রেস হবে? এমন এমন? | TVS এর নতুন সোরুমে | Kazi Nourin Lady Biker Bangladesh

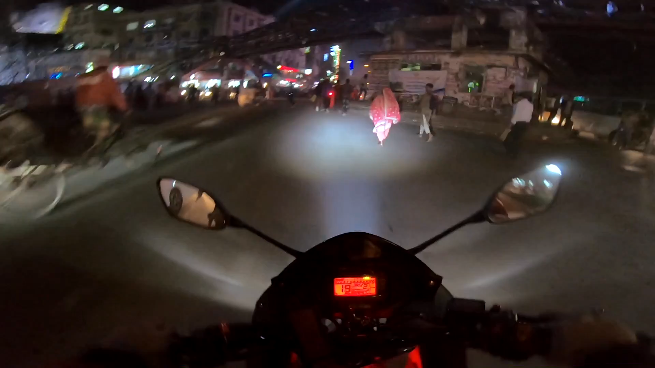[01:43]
আলহামদুলিল্লাহ রাস্তাটা পার হতে পারলাম খুব সুন্দরভাবে
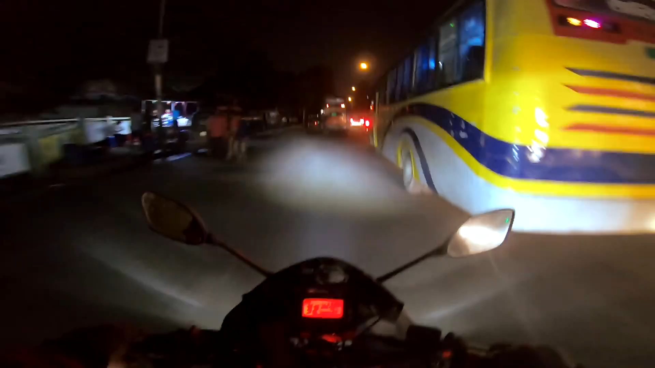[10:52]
হ্যাঁ, ভয়ঙ্কর জ্যাম রাস্তাঘাটে, গাড়ি ঘোড়াগুলো চলে না ঠিকঠাক মতো, এর মধ্যে মানে একের পর এক, একের পর এক বাস রাস্তা ব্লক করে দিচ্ছে,